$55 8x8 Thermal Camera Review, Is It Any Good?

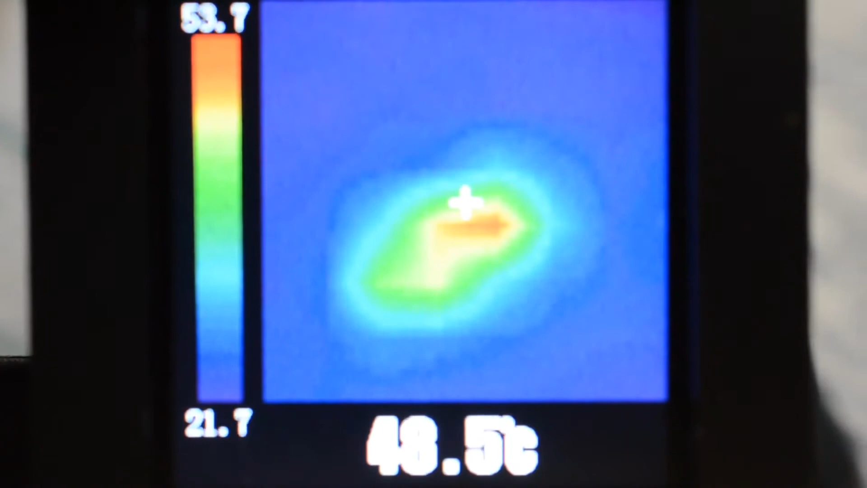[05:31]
On screen: spot 48.5°C
okay so it's able to pick up the warmth of the resistor and as I back off you can kind of see it oh man I'm like uh um about 100
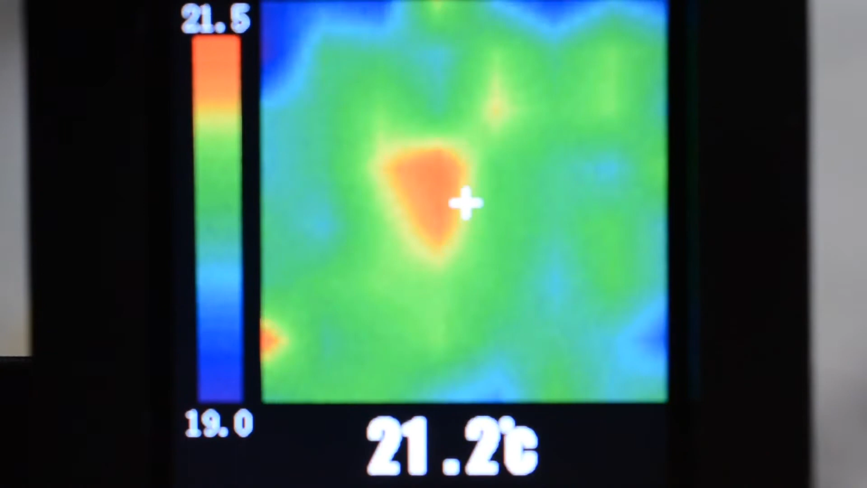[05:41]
On screen: spot 21.2°C
millimeters which is four inches away and you can kind of see that hot spot there blurry but still there you can kind of see it but of course moving in closer gives the uh
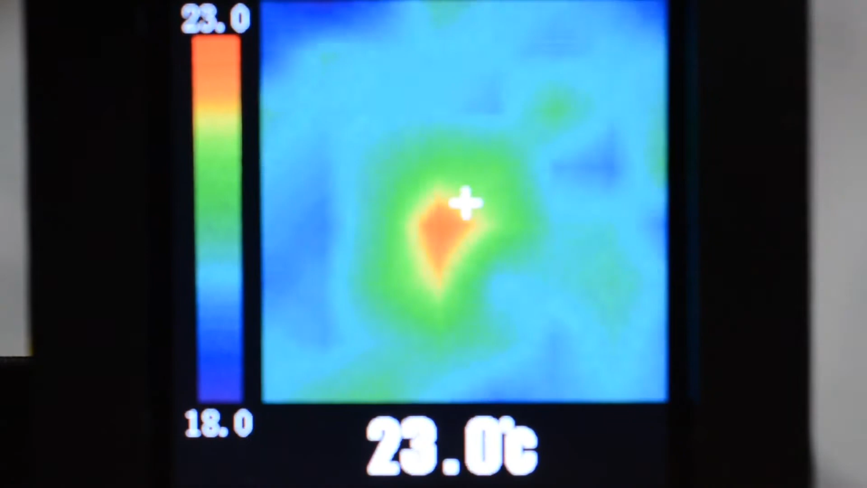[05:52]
On screen: spot 23.0°C
the shape and detail of the resistor let's turn a little I had it sort of a diagonal
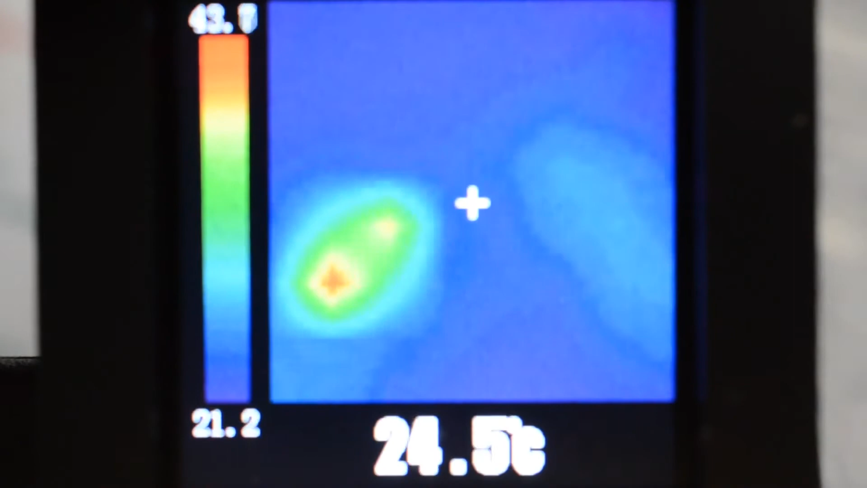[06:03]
On screen: spot 24.5°C
okay I'm looking at a small candle flame one of the little tea lights from a distance
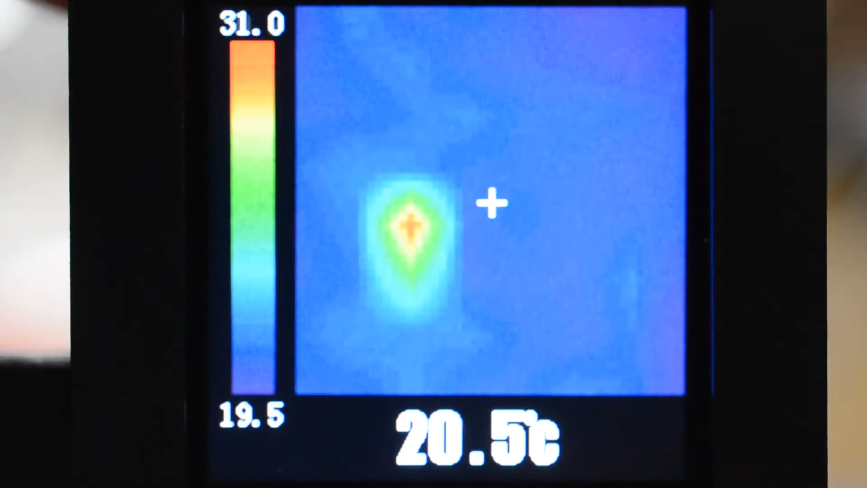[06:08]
On screen: spot 20.5°C
and let me move in a closer about an inch away you can kind of you can't
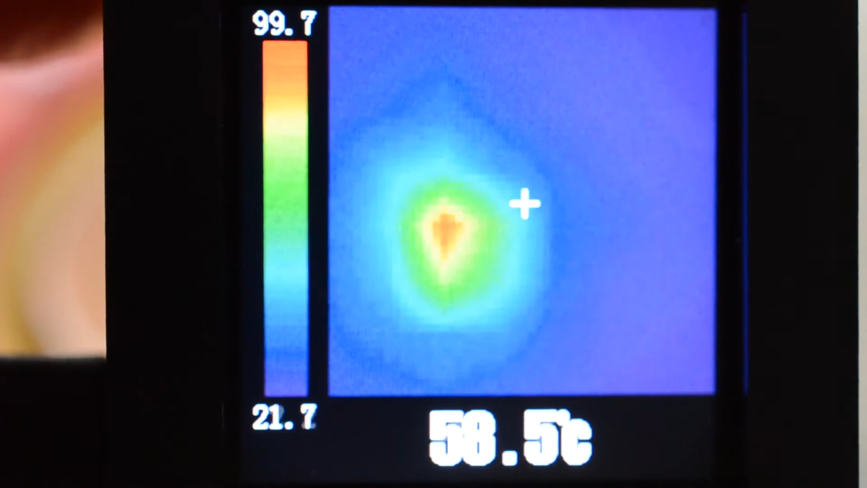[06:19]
On screen: spot 58.5°C
really see the shape of the flame as per se but you can definitely see the uh the heat signature from it and again if I back off it's hot enough
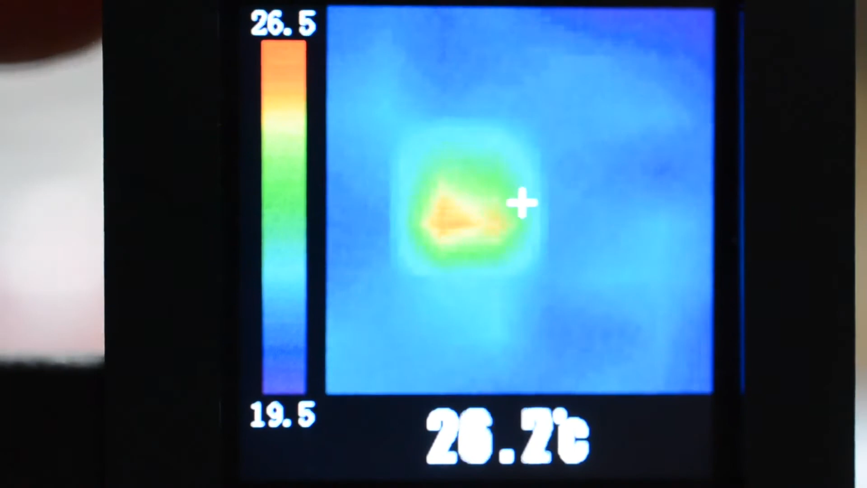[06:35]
and you notice how it sort of jumps across
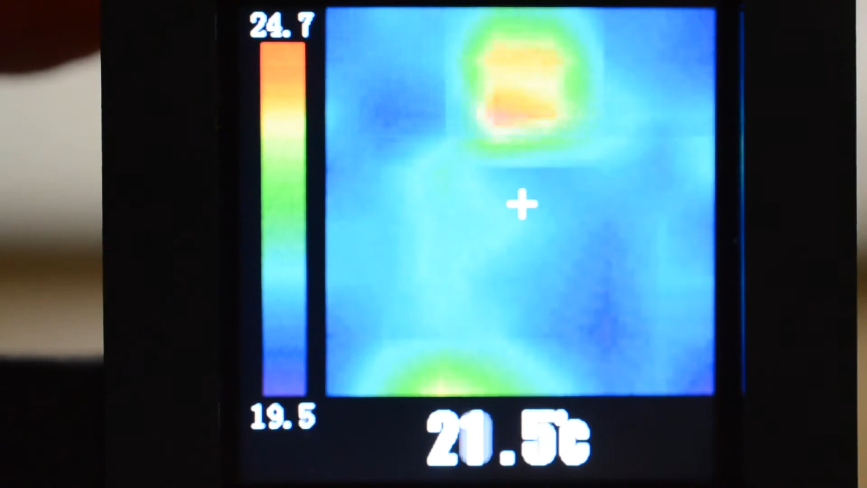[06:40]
as I move the camera up and down this is because we only have an 8x8 pixel now just for fun
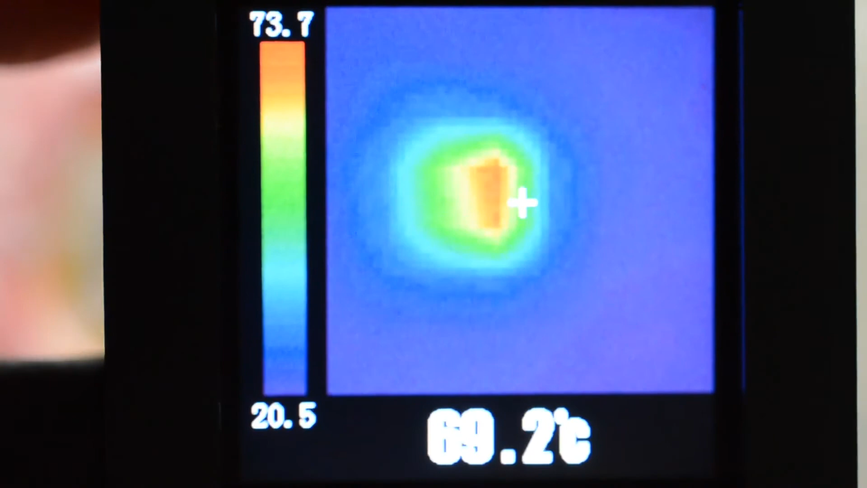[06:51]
On screen: spot 69.2°C
okay I just blew out the candle flame but the residual heat you can uh still see is there
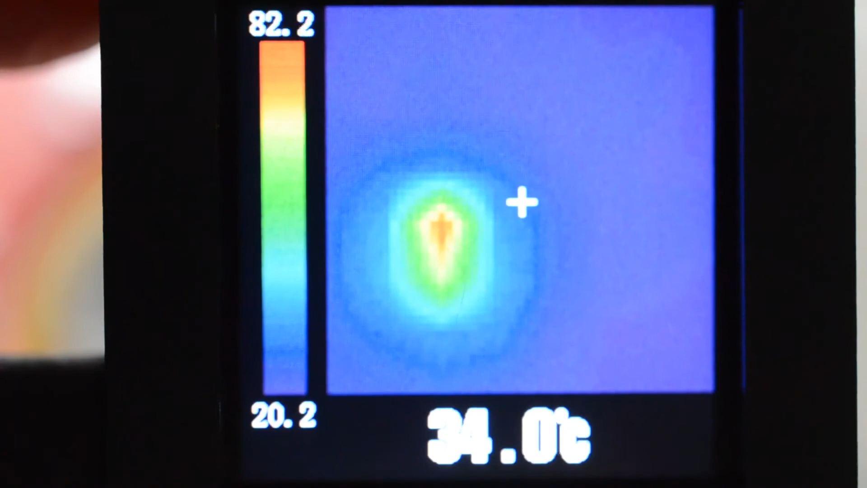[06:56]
On screen: spot 34.0°C
and we can actually get in closer now
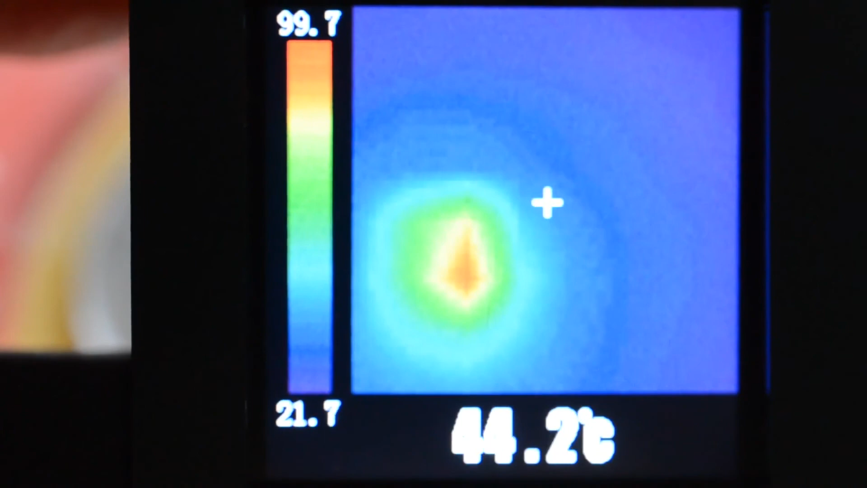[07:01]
On screen: spot 44.2°C
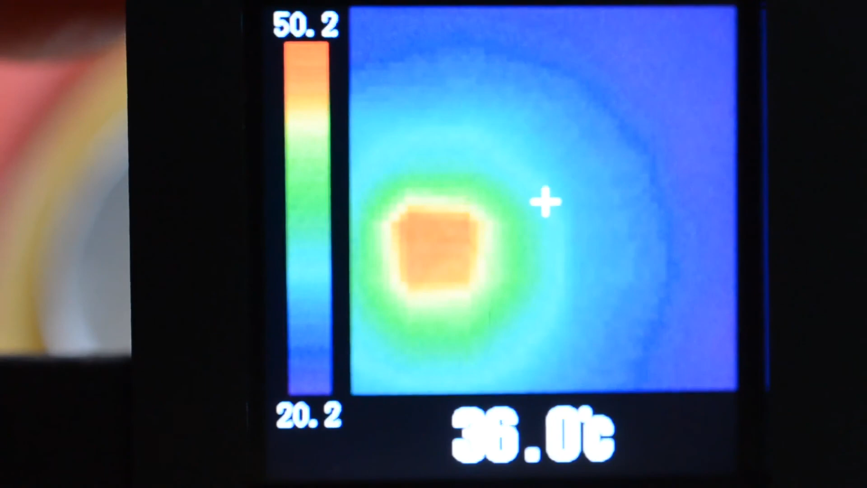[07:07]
On screen: spot 36.0°C
and kind of measure it as it's cooling off it's cool